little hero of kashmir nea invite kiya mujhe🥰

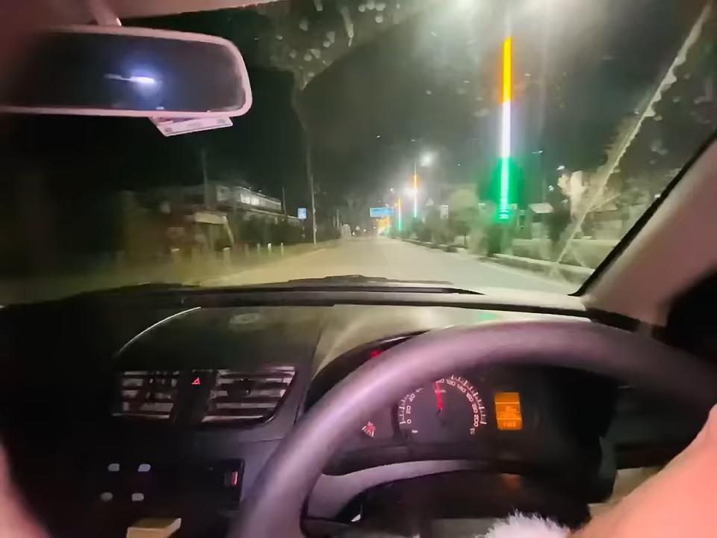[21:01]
یہِ چھُ مےٚ چیلینج اَکھ. مےٚ چھِ دِنۍ 15 مِنٹ ہٲروَن تام. کوٗتاہ ٹایم؟ 15 مِنٹ. وٕنکیٚس گٔے 100 سپیٖڈ. مان تہِ ہیٚکِو تُہۍ چَک کٔرِتھ, 100 پٮ۪ٹھ چھَس آسان.
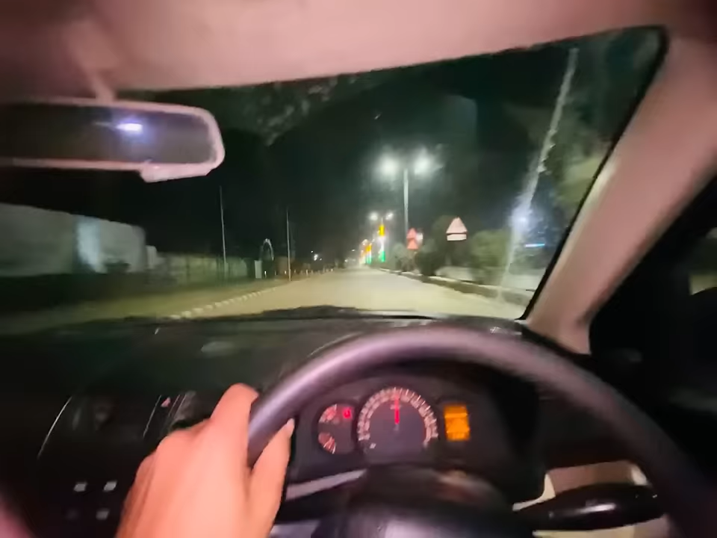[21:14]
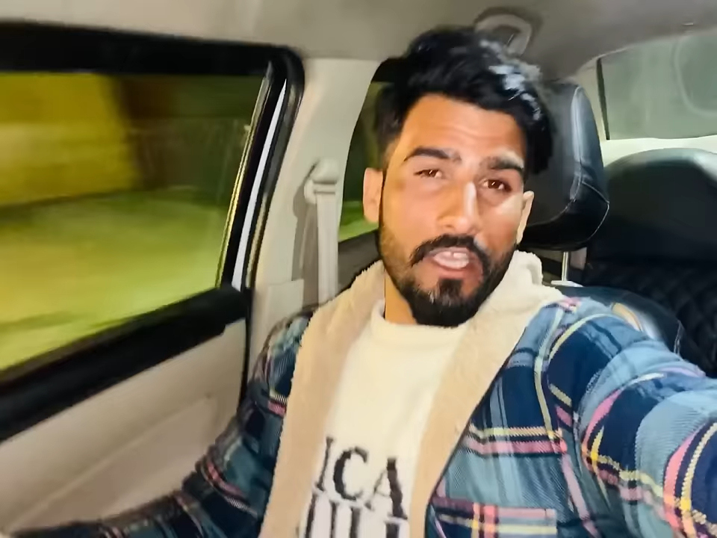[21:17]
کٔرِو گیس بہٕ کوٚتَن آسہٕ ووتمُت. گیس کٔرزیو نہٕ کینٛہہ. وۄنۍ ہاوو بہٕ.
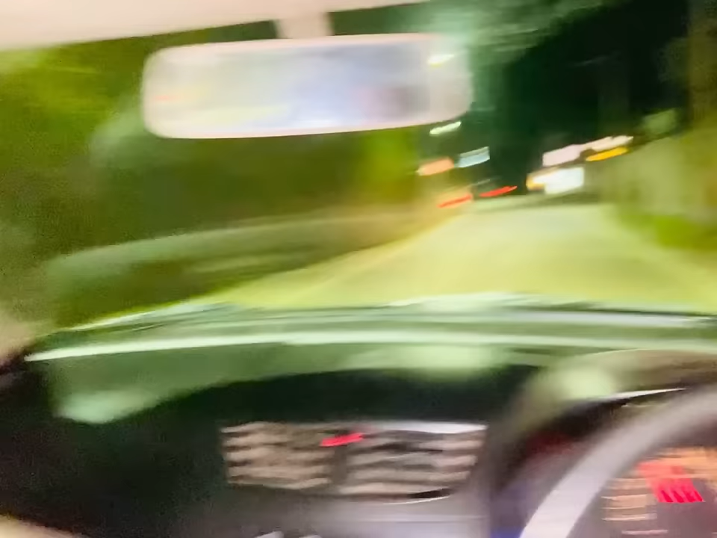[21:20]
ووتُس وٕنکیٚس شالمور. شالمور پٮ۪ٹھ چھِ 3 کِلوٗمیٖٹر ہٲروَن.